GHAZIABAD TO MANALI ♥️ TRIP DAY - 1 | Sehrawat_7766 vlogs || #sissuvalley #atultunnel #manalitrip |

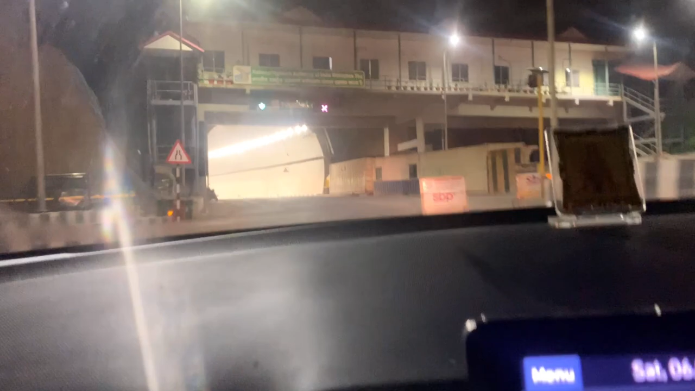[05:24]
टरनल आ चुकी है टरनल लंबर वन टरनल बहुत ही खुशूरत है
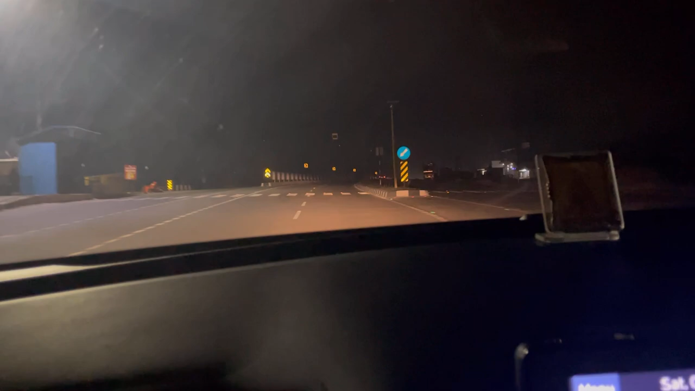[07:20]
कि यहरी सबसे खतरनाक चीज आने वाली है यहरी इस पीड कैमरा है इस हाई वे की लिमिट है साट और यह कैमरे जो है बंद हो जाते हैं और जब गाड़ी ले करती है जब ही लाइड जलती है इनमें तो इसलिए पता नहीं पड़ती कि कब चलान करा जाएगा कटके इन
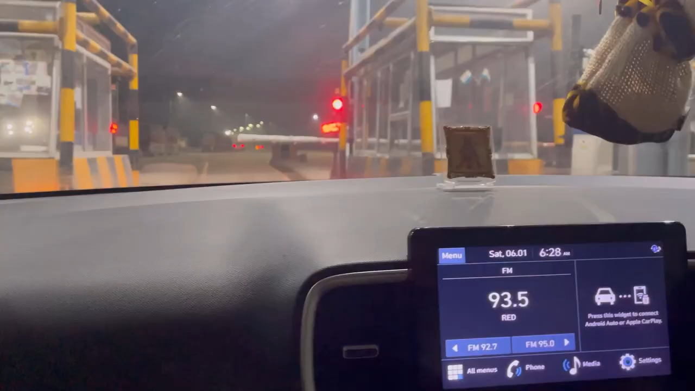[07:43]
हाईवों न जो होना टॉल पिलाजाओन है खून चूस लिया है बिलकुल
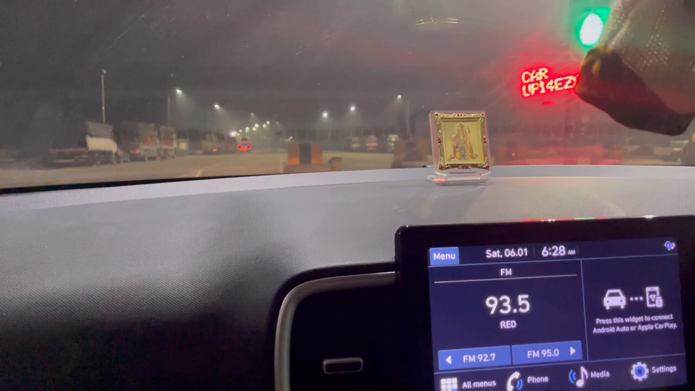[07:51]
900 रुपे के करीब टॉल दे चुके हैं और इस टॉल का मैसी जाना बाकी है हाईवे तो है ही है अच्छे टॉल भी अच्छे है